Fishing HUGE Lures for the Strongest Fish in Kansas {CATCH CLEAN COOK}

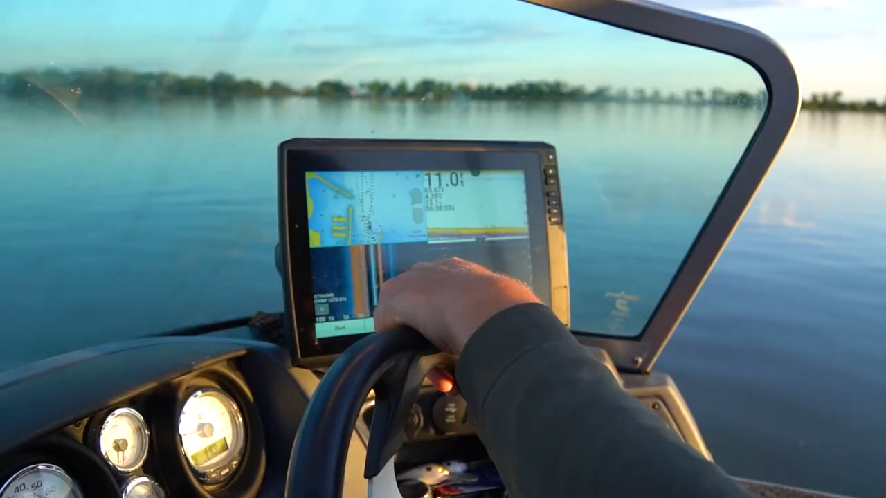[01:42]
They're just in a little bit different spot. So there's that on big flats and you're cruising around just looking for them on your electronics?
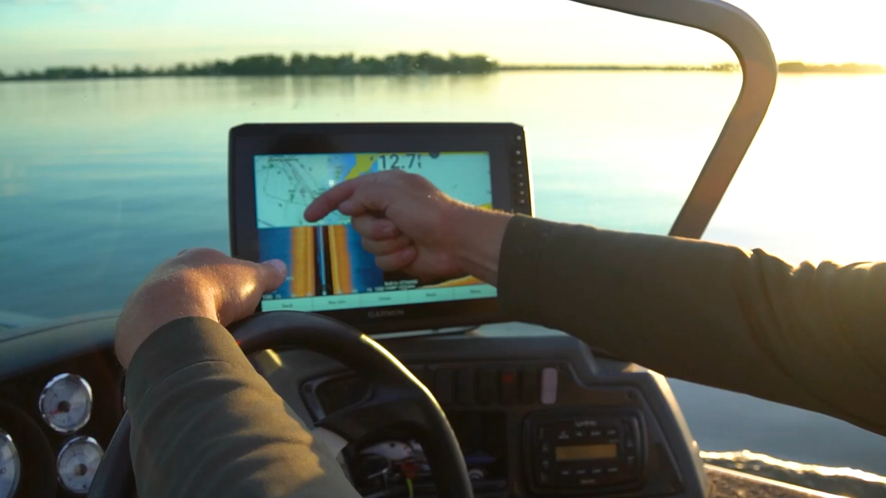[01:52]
So main lake points, any little finger that sticks off of it, like this little bit, has been attracting them this time of year.
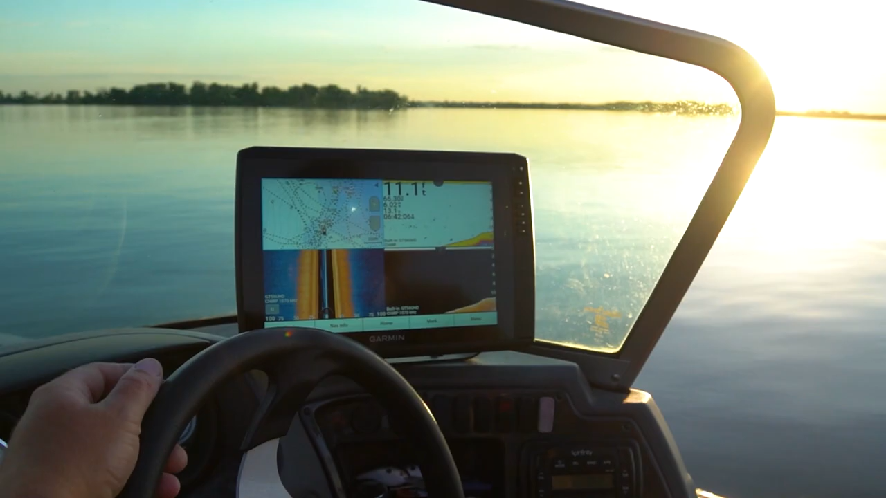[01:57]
Gotcha.
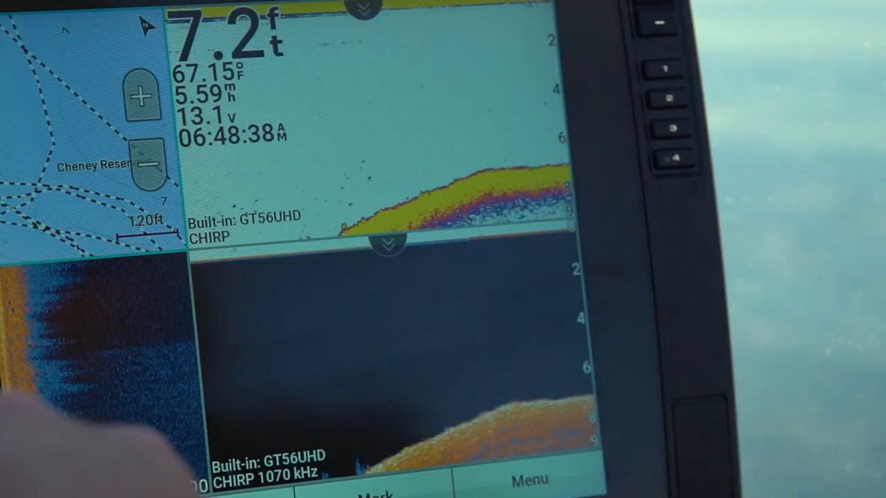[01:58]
On screen: depth 7.2 ft, water 67.15°F
So these fish, I think of them as like kind of this pelagic, like... Yeah, here they are.
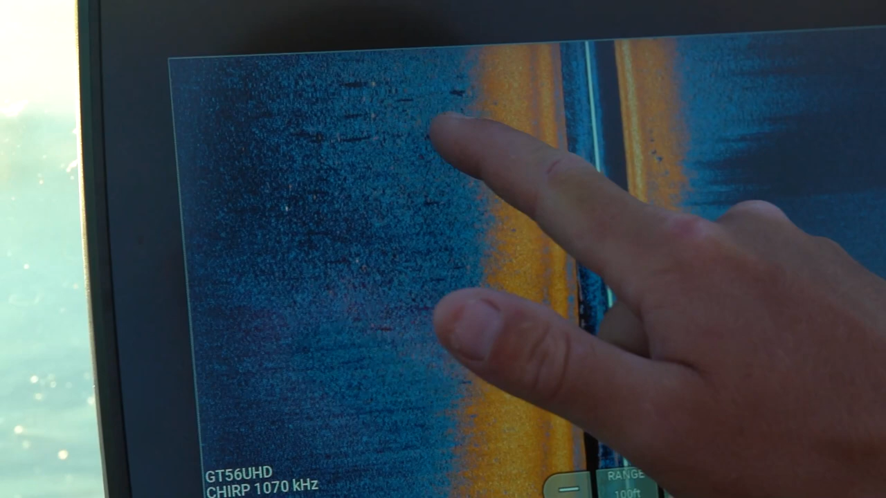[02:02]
That's fish? Yeah, those white marks with the shadows to the side of them. Right.
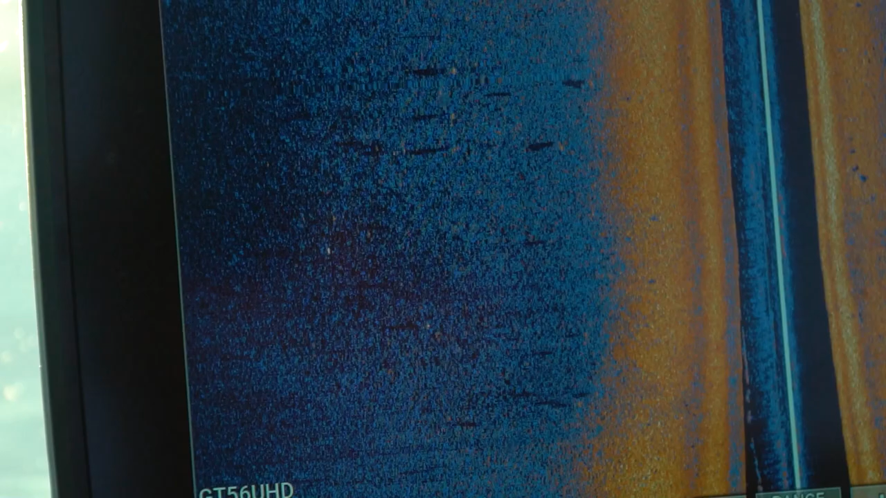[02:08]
Are the ones that we're looking for. So we've got some fish scattered out. We don't have any sizable groups on this point.
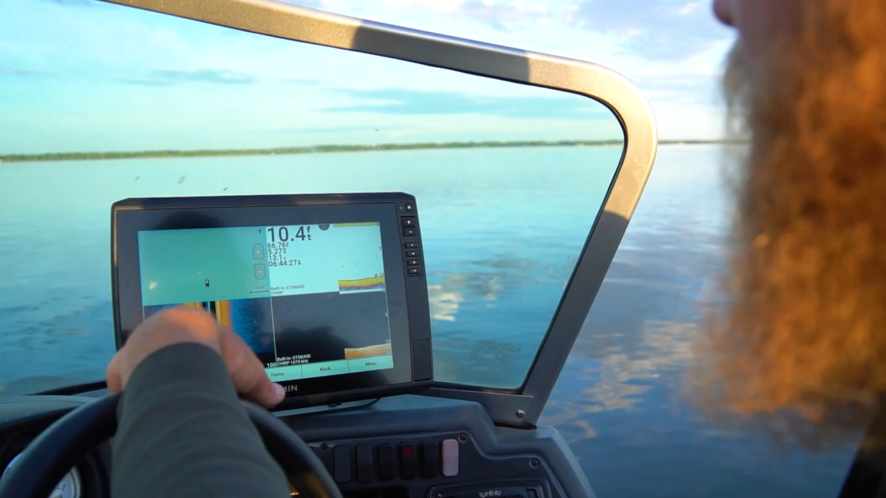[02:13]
On screen: depth 10.4 ft
This point's held the bigger fish lately. Yeah. All right, guys. Well, good morning.
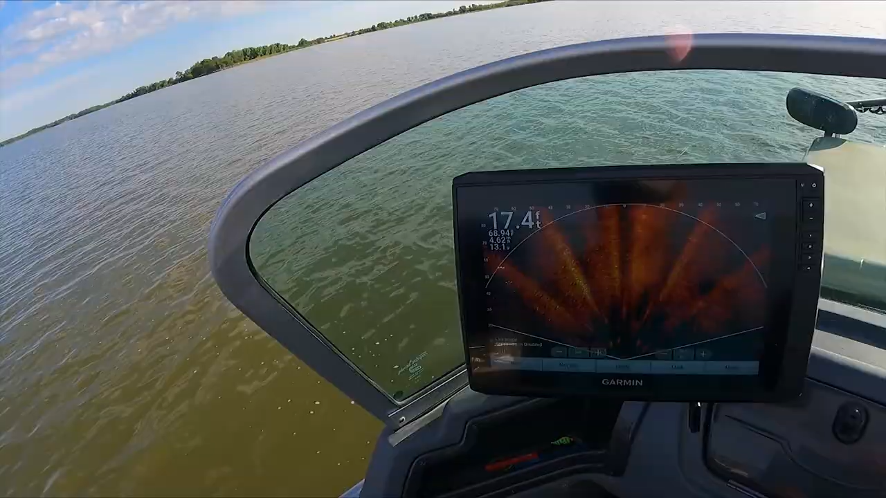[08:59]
There's more fish. Man. It's almost like I knew where they It's almost like you know what you're doing, yeah.
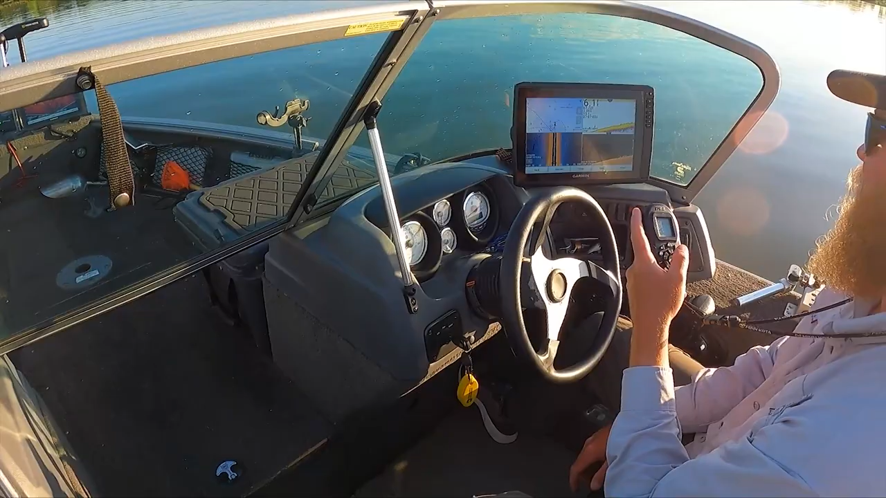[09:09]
Those are rocks there? I got some rocks and a lot of fish. Oh, yeah. So we have a much higher likelihood of a hookup here. I'm just waiting to pass them before I tell the trolling motor to stop. They're still. Wow. They're still here. It's shallow here too, huh? 5.5?
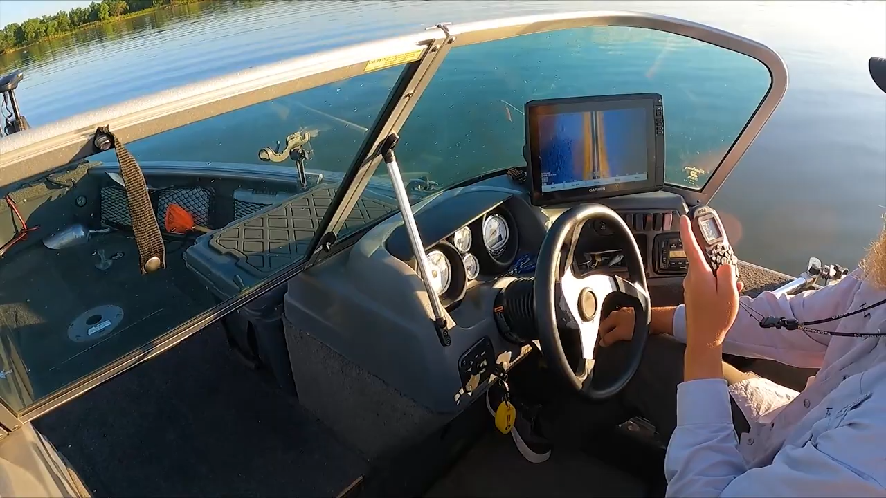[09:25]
Yeah. All right, so that spot, I mean, we got the one fish on the live bait.